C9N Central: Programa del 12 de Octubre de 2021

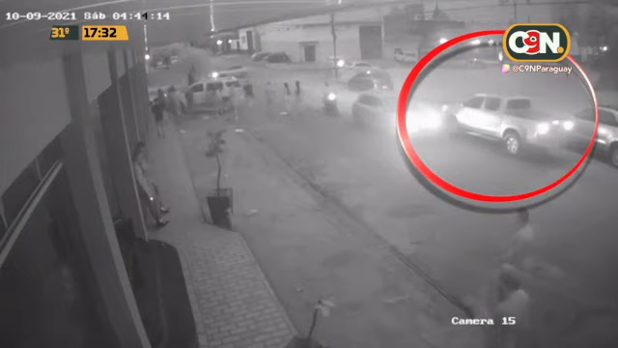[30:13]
Estaba clareando ya. Clareando ya. Faltaba ajustar el horario de la cámara. Sí. Y ahí es que aparece aquella Toyota, la camioneta, que se pone en el medio de la calzada. ¿Te fijaste en eso, verdad? Sí. Y ahí pasa con cierta dificultad uno de los vehículos. Aquel auto blanco ya no pudo girar porque le tapaba la camioneta.
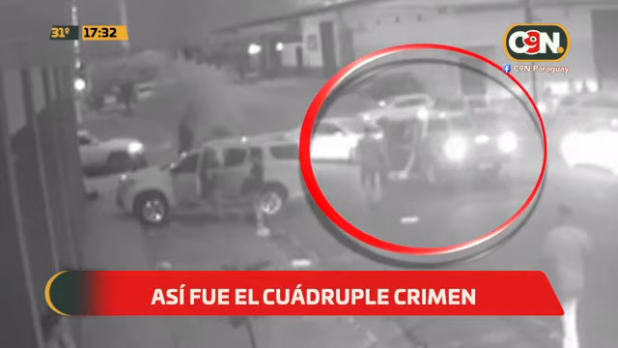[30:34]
Hasta que se bajan directamente a rociar a balazos a los ocupantes, incluyendo a estas mujeres inocentes, ¿verdad? Todas ellas universitarias. Y había otras cuatro personas también que recibieron disparos, ¿verdad? Sí, algunas que estaban, algunos que estaban incluso a la distancia, ¿verdad? Sí, claro, porque estamos hablando de municiones de guerra. Sí. Y se habló incluso también esta mañana de que una de las víctimas colaterales habría fallecido. Se desmintió después. Se confirmó que era una homonimia. Sí.